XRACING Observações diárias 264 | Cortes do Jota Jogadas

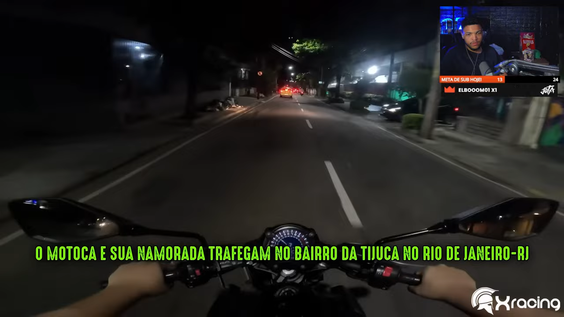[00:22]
Um motoca e sua namorada trafegam no bairro da Tijuca, no Rio de Janeiro.
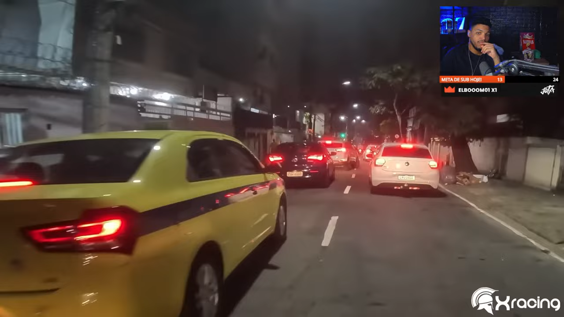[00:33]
Ô louco! Eita! Valeu, X-Race.
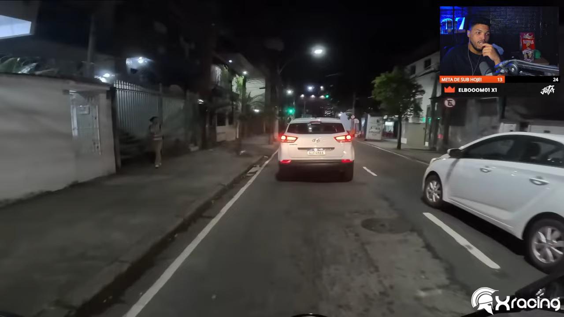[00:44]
Essa o Creta, vai pro X-Race. O Creta tá se maluco. Se alguém entendeu alguma coisa, eu não entendi, foi é nada.
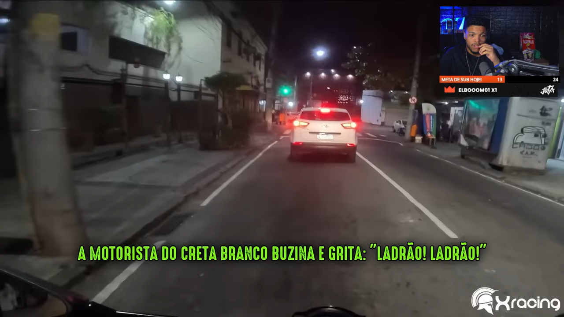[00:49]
Gritou ladrão. Caralho. Rio de Janeiro, galera. Rio de Janeiro. Nada. Rio de Janeiro.
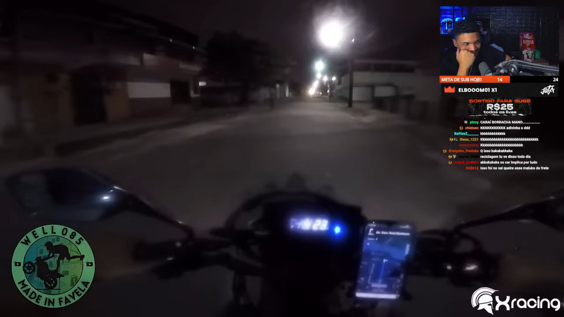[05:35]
Aí, não entendi, não. Tem que andar na rua, não, cachorro?
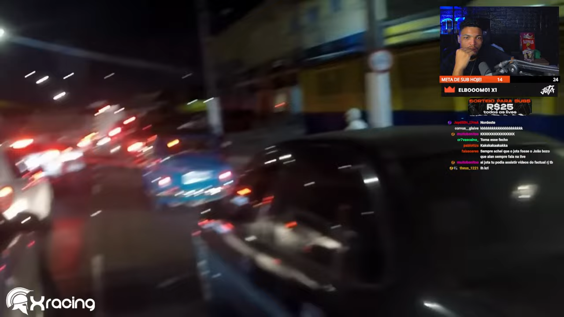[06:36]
O Fusca! O Fusca tentou, NT!
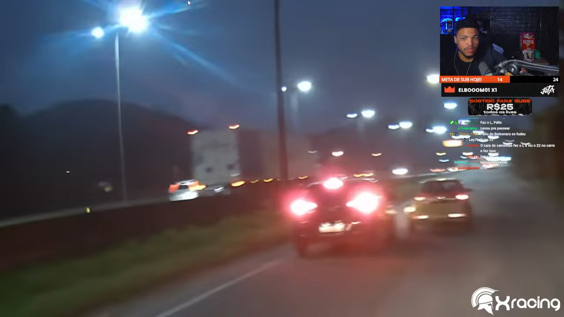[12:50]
Olha a merda. Meu caralho. Caralho, mano. Quase que o maluco faz merda ali, hein? Meu Deus do céu. Tá loucão, irmão. Porra, o cara não dá seta, não olha no retrovisor, não faz merda nenhuma. Isso que é pena, tá vendo? Tem muito idiota por aí, velho.